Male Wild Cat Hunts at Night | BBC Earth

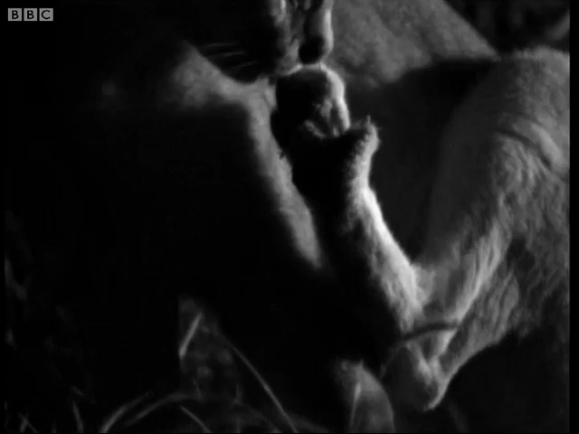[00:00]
Male caracals are so strong that they're the rambos of the small cat world.
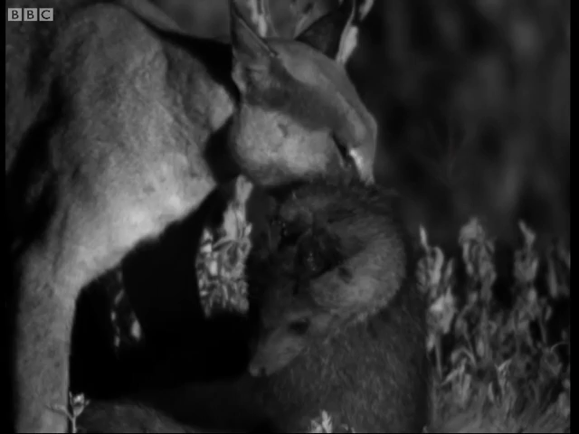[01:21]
It's curtains for the mongoose, and the caracal's in trouble. The vigilantes have already arrived.
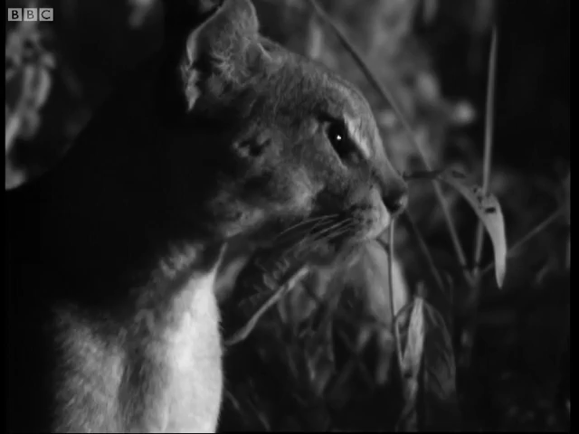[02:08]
and he can't escape the neighbourhood watch